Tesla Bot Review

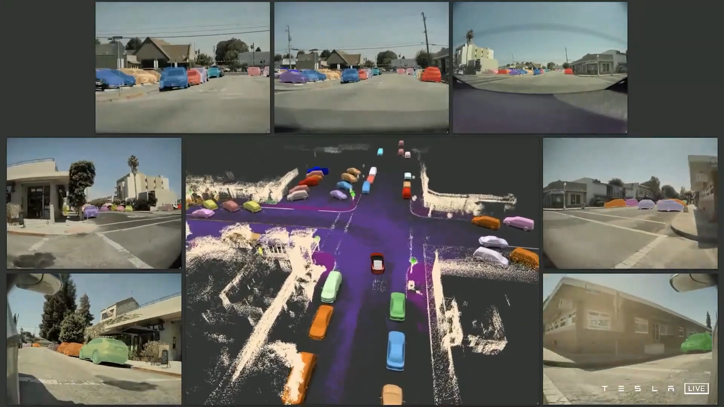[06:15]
built an automated system for labeling the data that the humans couldn't get to in time,
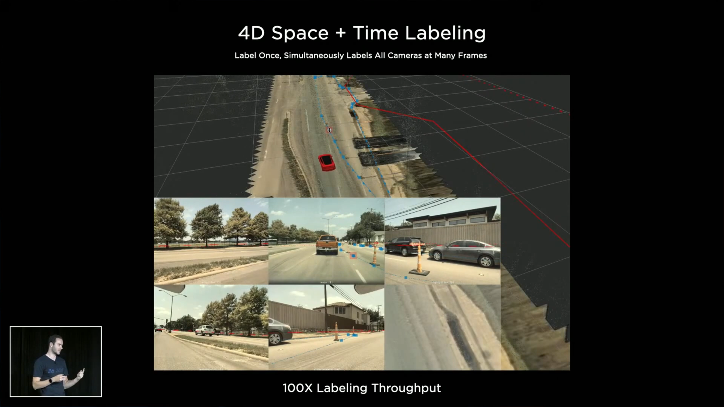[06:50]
Human labelers can now manually identify a traffic cone in a 3D environment that looks like a video game, and the raw images from each camera that saw that traffic cone will be updated automatically. This three-pronged approach shows that the Autopilot team isn't turning away any good ideas.